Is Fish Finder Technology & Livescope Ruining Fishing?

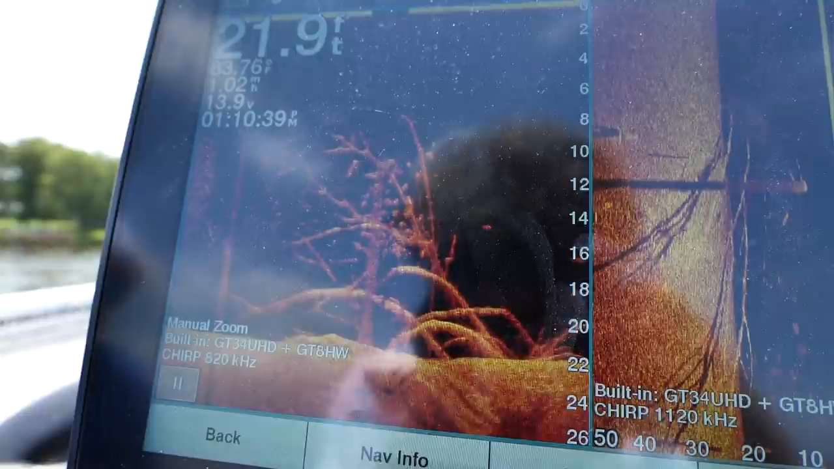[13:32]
On screen: depth 21.9 ft
big the fish is how many of them are there are we sure about the species there
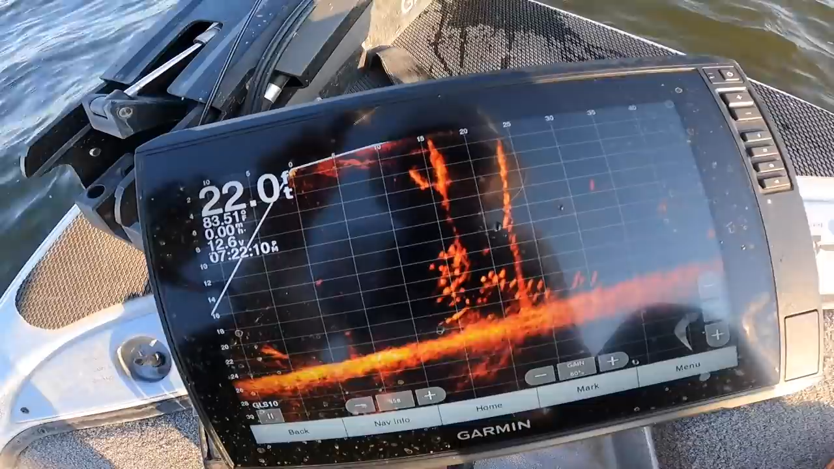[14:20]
On screen: depth 22.0 ft
looking at crappie and i kept seeing a bass that would that would come over to the brush pile i was sitting right on top of it